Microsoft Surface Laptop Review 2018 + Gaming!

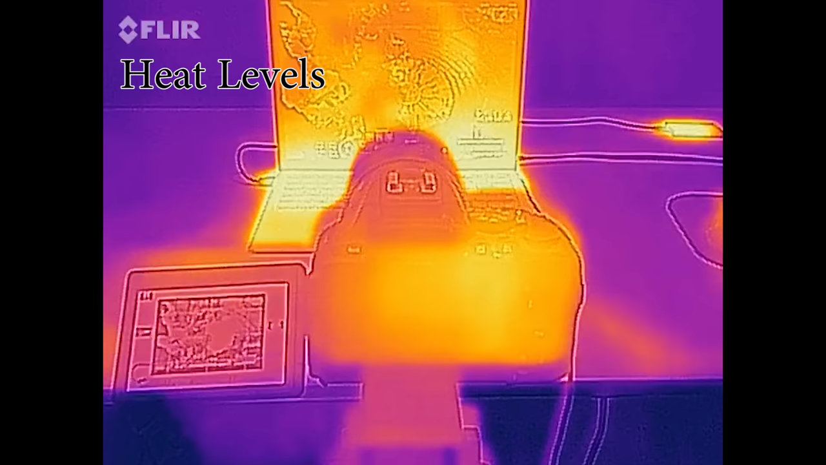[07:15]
now the thermals of this laptop are actually what make it very interesting because it has the cloth insulation at the top you actually don't feel a lot of heat you feel
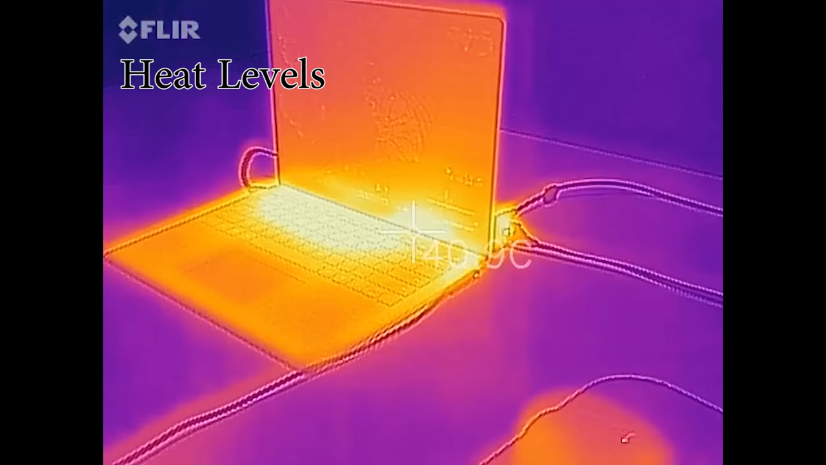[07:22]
some heat at the bottom metal
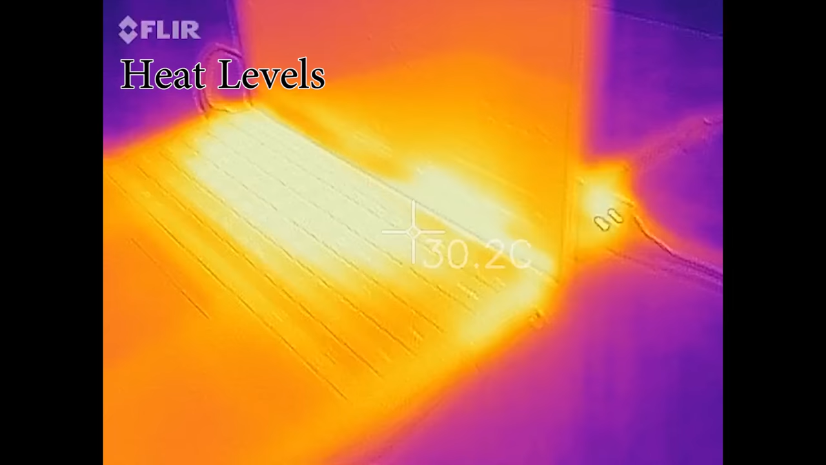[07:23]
On screen: spot 30.2°C
aluminum portion when it's like resting on your lap but when you have your arms on the palm rest it's only about 35 to 40 Celsius which is really surprising for a laptop that's made from
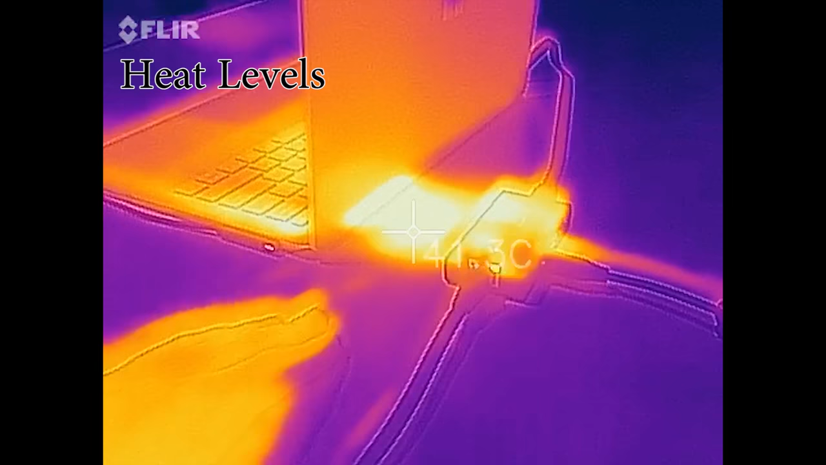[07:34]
metal and
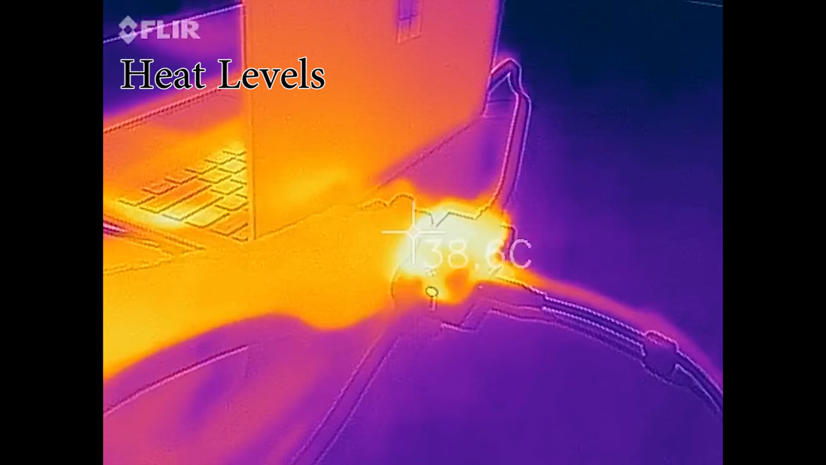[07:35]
then you also have a little vent in the back here which is totally normal you see this on all kinds of laptops